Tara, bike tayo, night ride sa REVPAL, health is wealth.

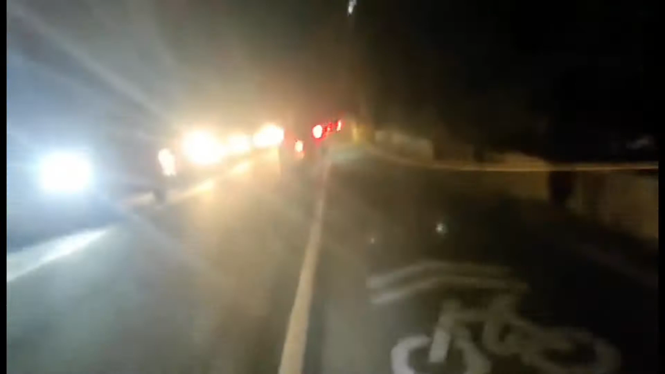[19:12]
So, hoy, dito na tayo sa Main Road. Tumaba na tayo. Dito na talaga ang mauwian. Gabi na.
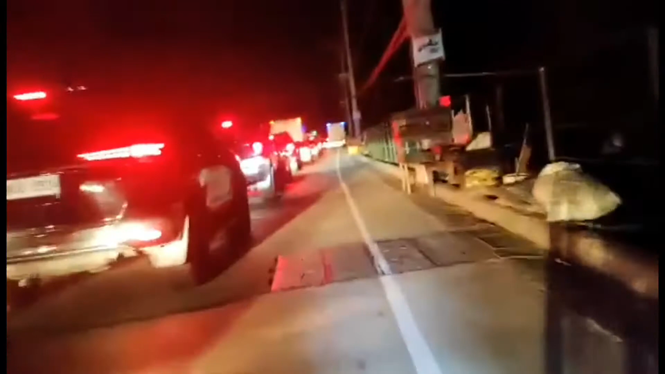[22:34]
Ito ang alternatibong daan pag matraffic. Dito tayo sa taas sa may gutter. Dito na po tayo sa PNPA.